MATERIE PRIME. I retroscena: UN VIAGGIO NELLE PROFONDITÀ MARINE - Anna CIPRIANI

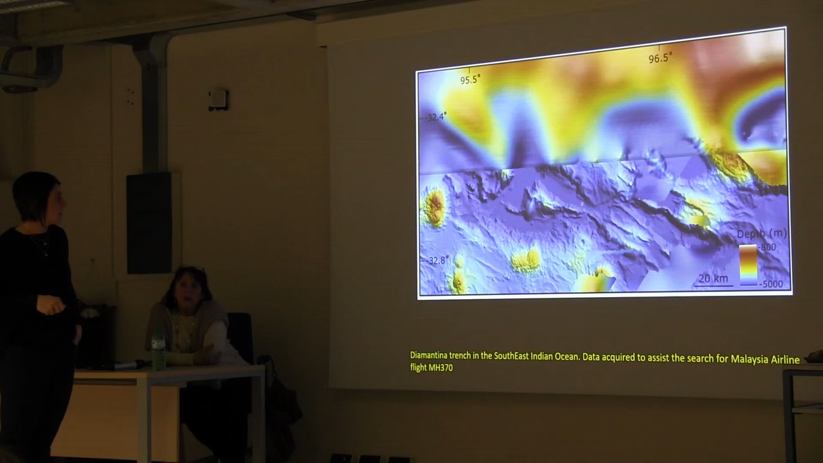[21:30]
dati che sono stati acquisiti per assistere nella ricerca del famoso Mare Jeannette 370, che non è stato ancora ritrovato. Quindi vedete il dettaglio che la nave, i sonar possono produrre.
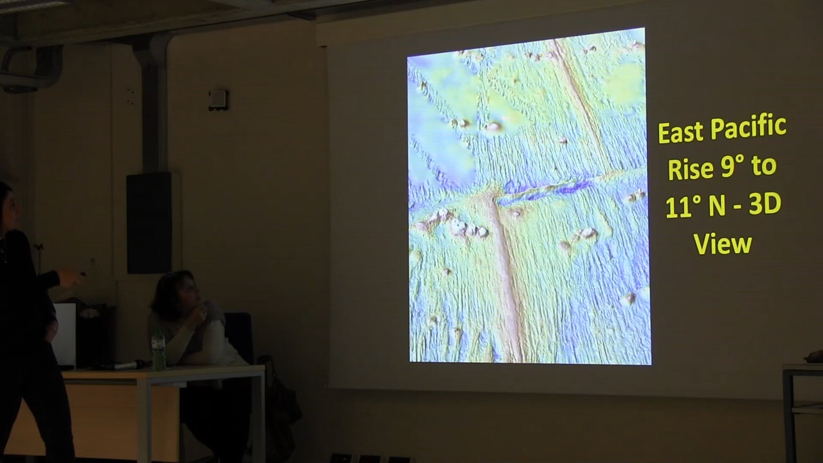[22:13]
vedete queste nuvole vuote, questa è la batimetria ad alta risoluzione. Qui invece siamo nell'Oceano Atlantico e vedete